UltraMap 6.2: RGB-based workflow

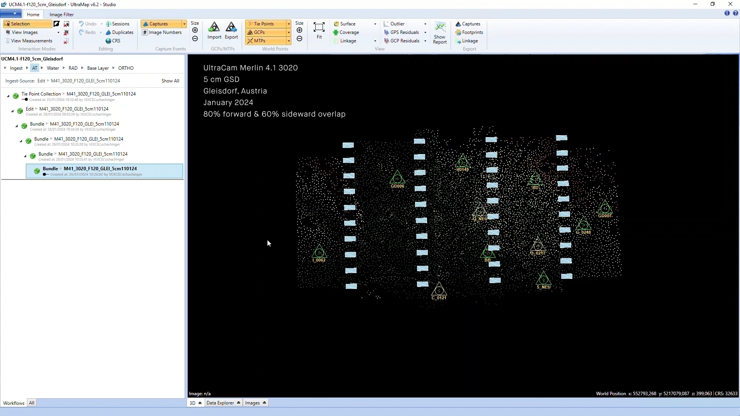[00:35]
to extract all the type points and to allow the ground control point measurement.
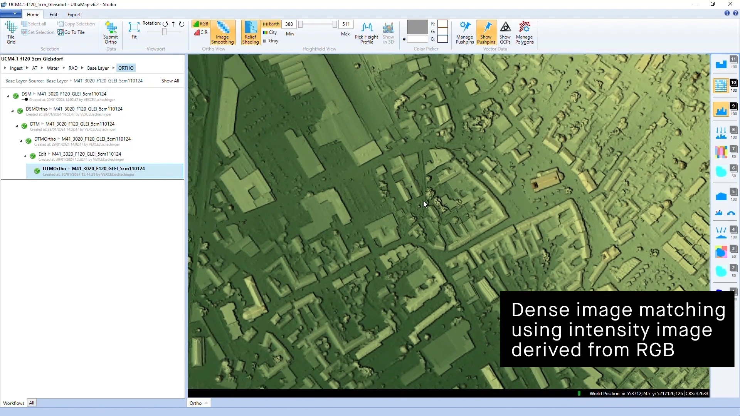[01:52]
So RGB are combined to this single intensity image, which is used here. So this DSM is derived fully automatically from the data.
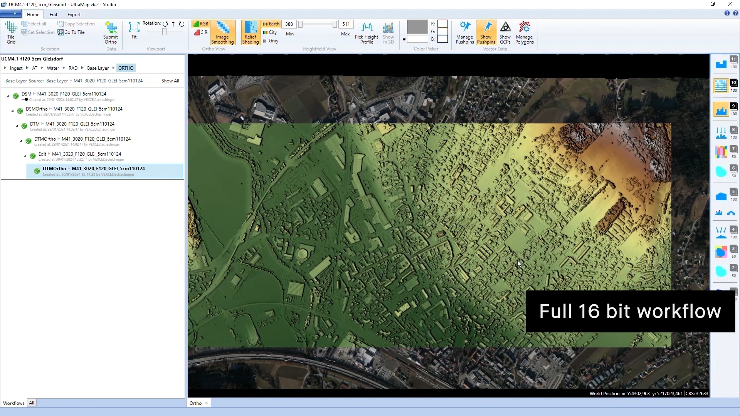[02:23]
And is taking advantage of all the benefits of the Ultramap framework, which is well known from all our other cameras. Due to the absence of the panchromatic image channel, there are some advantages in the processing times compared to other cameras of comparable size when calculating the numbers.
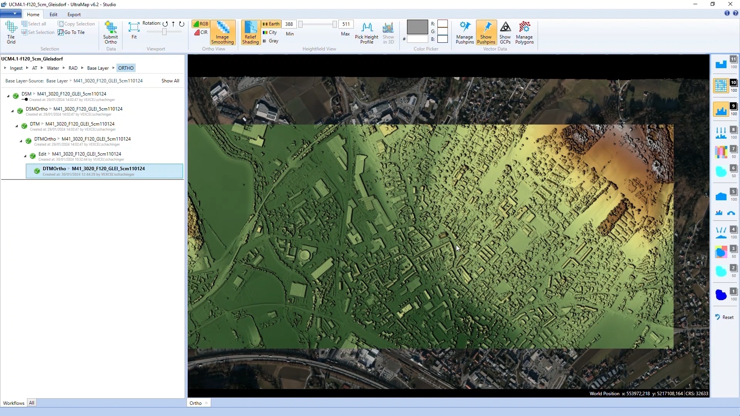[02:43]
However, that comes at the cost of the characteristics of that camera concept.